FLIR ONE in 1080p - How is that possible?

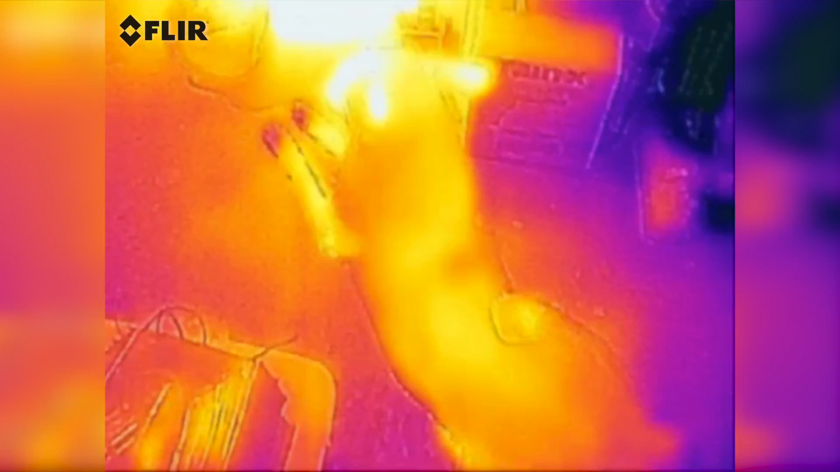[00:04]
and there is a dog laying there,
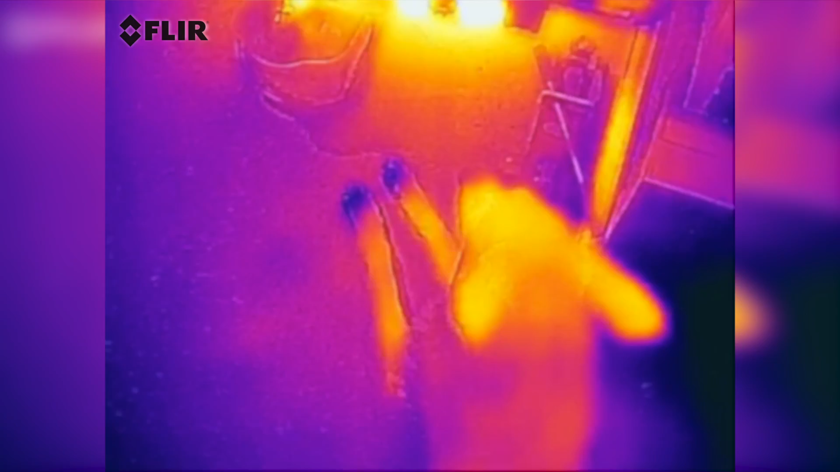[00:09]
a dog with cold feet, and this is a steam heat,
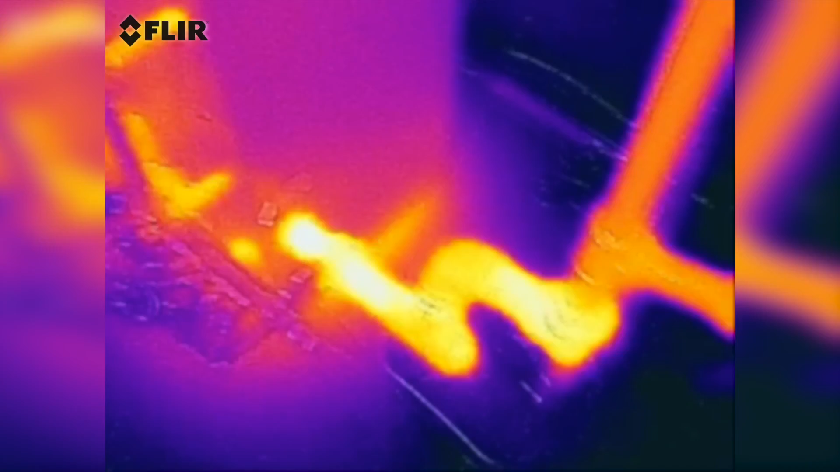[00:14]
a steam furnace, you can see where this thing is hot and cold,
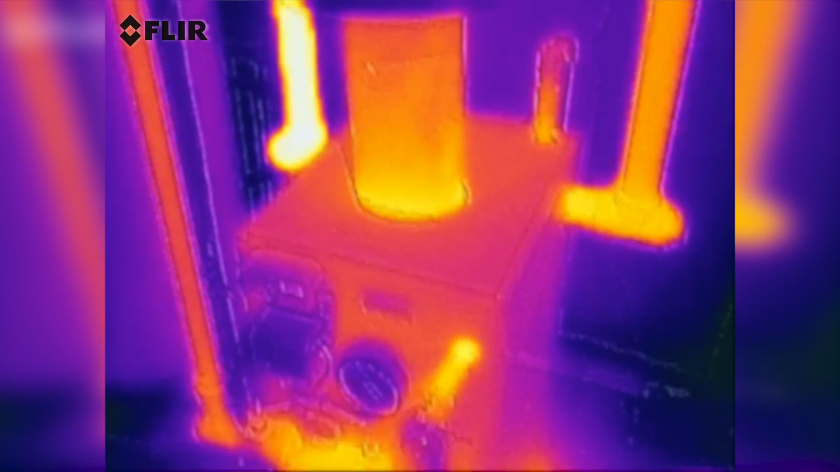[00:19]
that's a chimney, going to the chimney here, there,
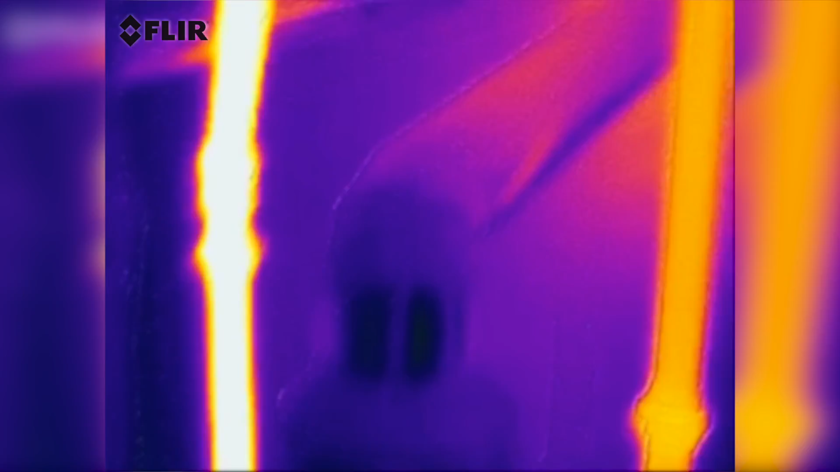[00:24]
and then those steam pipes, where hot steam is in this pipe.
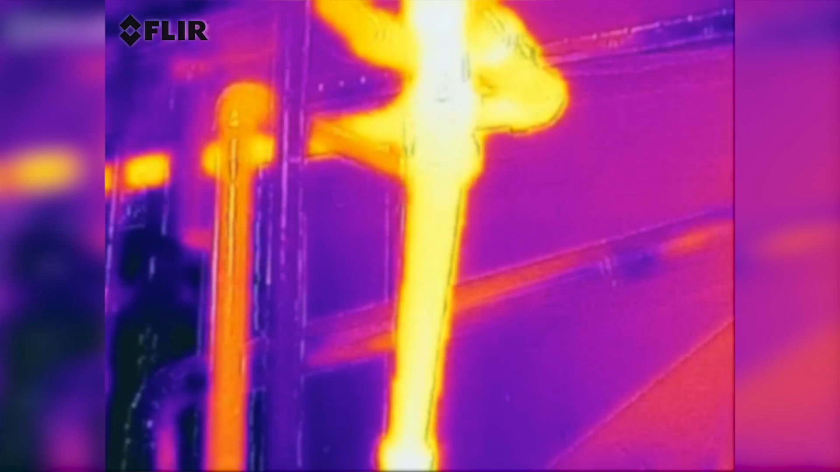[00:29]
Oh, look at this, how hot this is, oh, there,
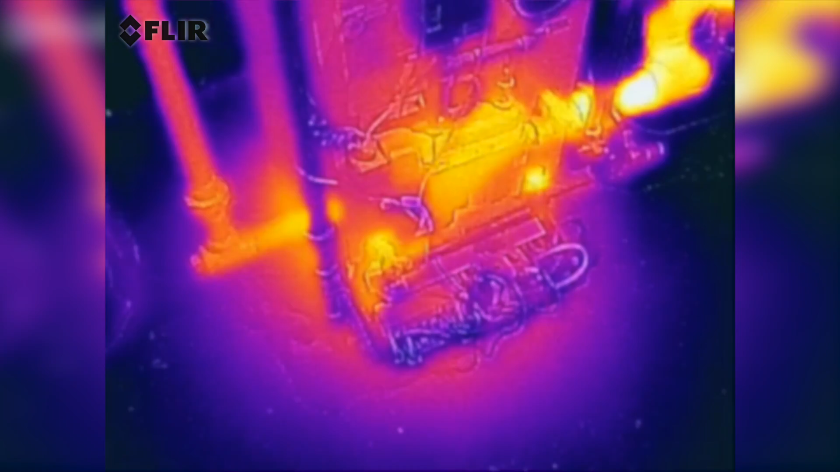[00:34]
it's just restarting and firing up down there, nice, you can see how the heat comes out there underneath,
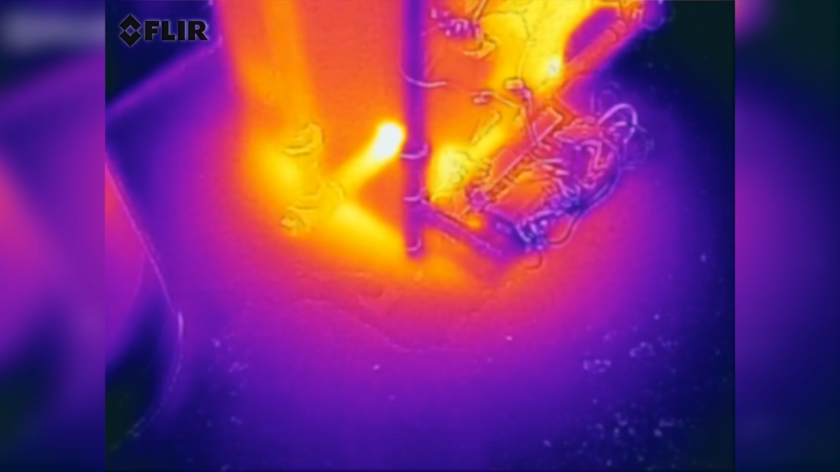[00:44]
from the flames, nice. Yeah, this is just a little test to see how the video works on this one,
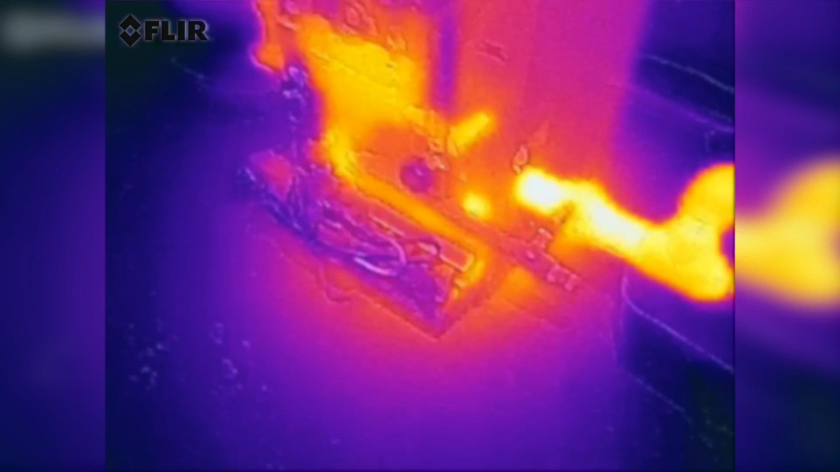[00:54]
I had it before on iPhone 5,
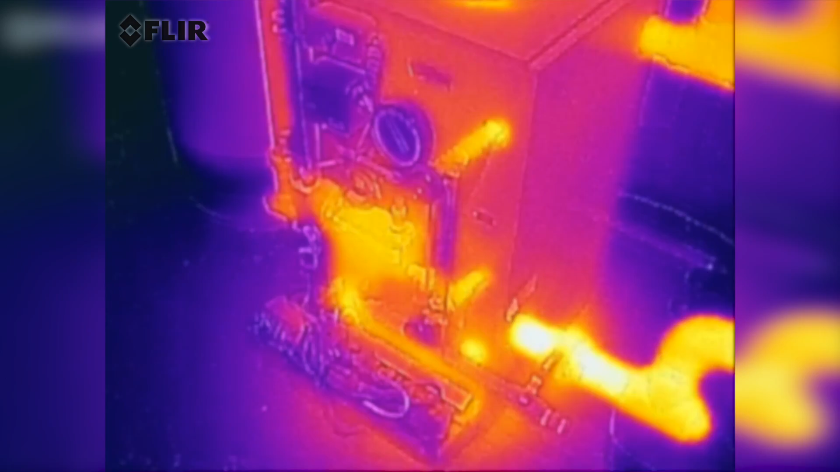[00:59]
but this seems to be a better image quality, what is weird to me,
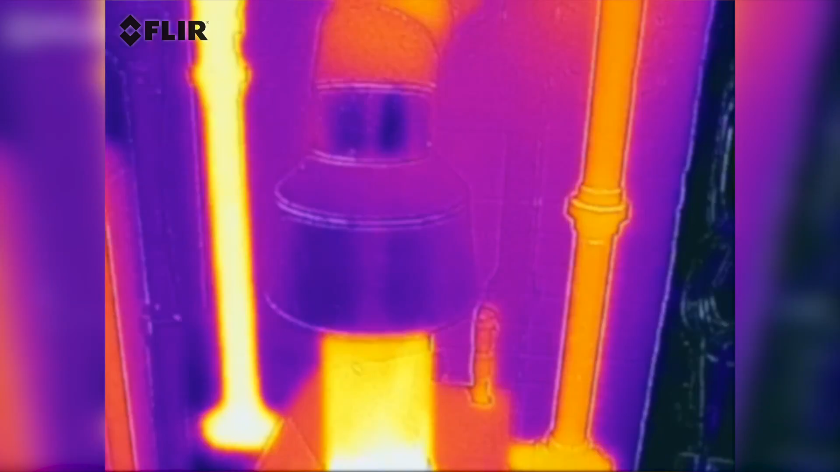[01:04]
how this is possible, because the resolution of the FLIR 1 should be the same,
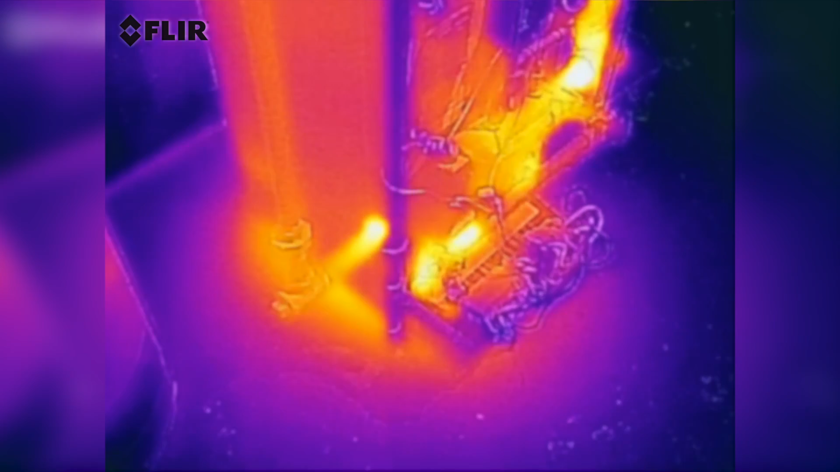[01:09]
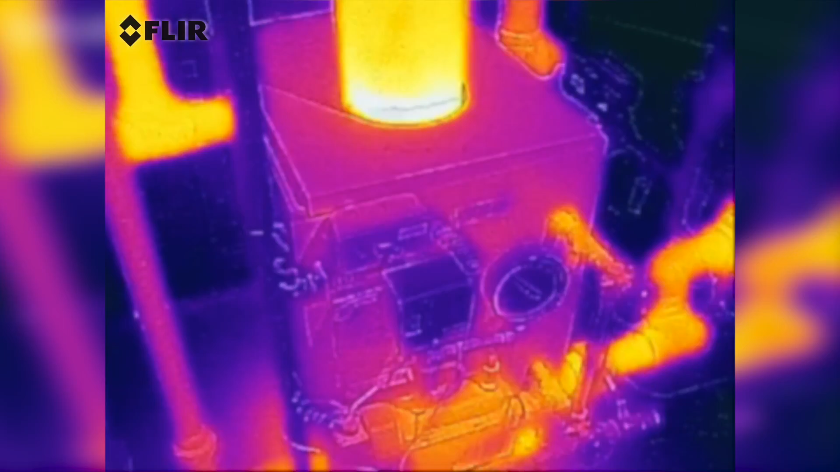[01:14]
but obviously it's not, there's that cold dog, again,
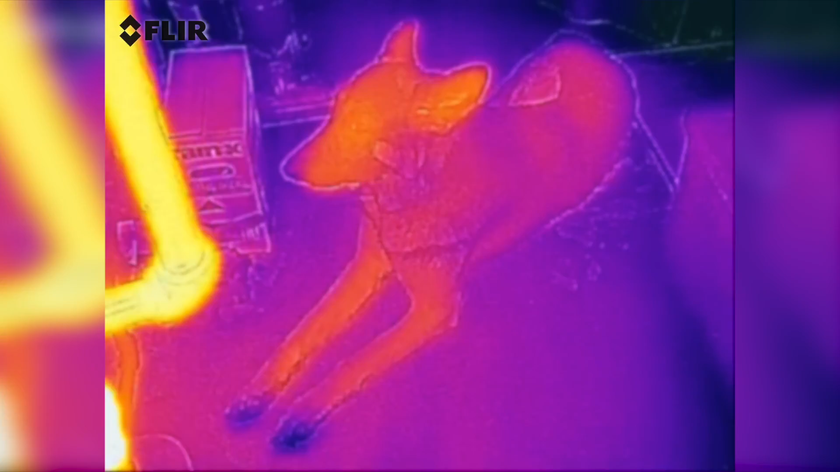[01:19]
relatively cold compared to the, to the heating system,
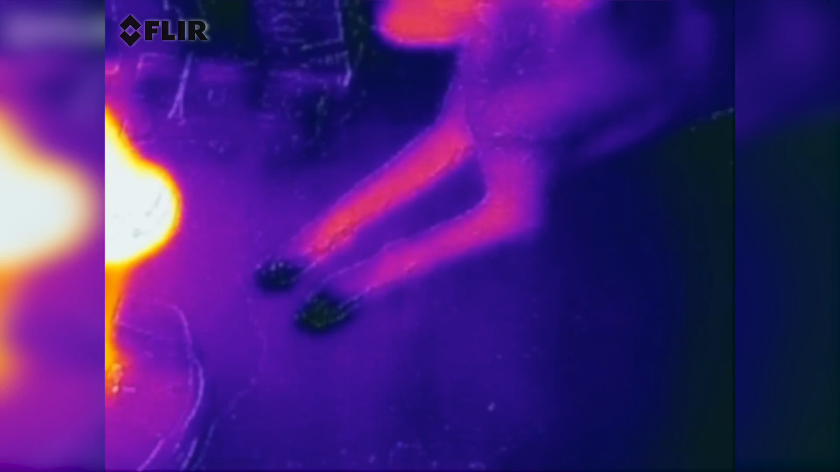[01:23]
and this poor dog has cold feet, can you move your feet?
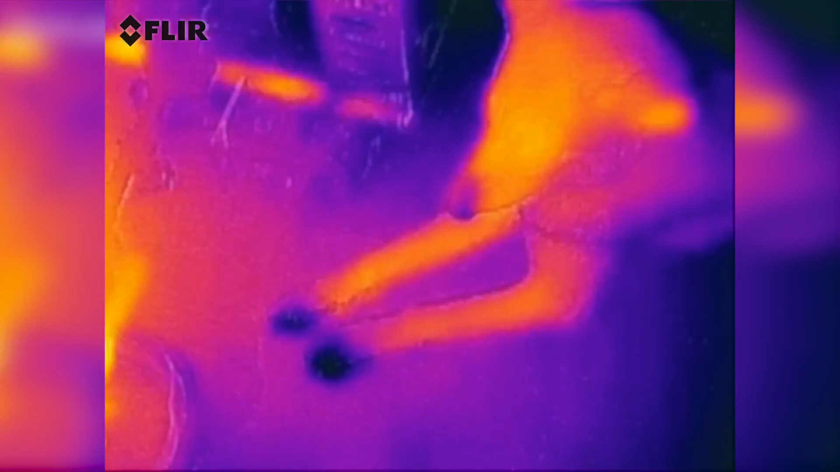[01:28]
Oh, I have cold feet too, ha, but his eyes are hot, and his ears, nice.